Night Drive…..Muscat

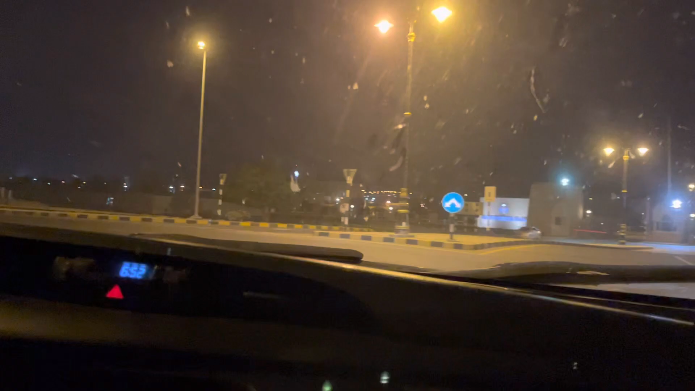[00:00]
दूसरा रोड है इसमें, उसमें मुश्किल नहीं है। वही रोड है जिधर से गया था।
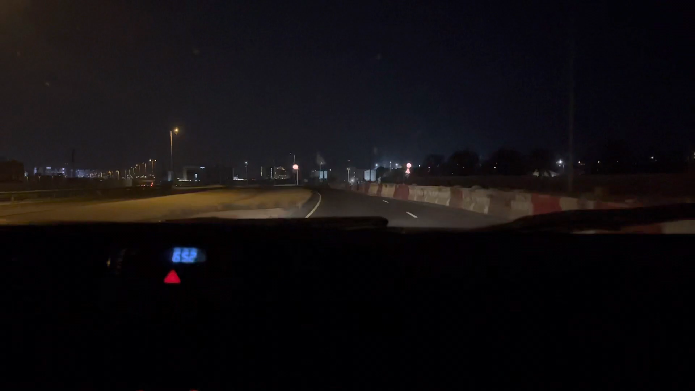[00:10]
गया था उधर से वापस आ रहा।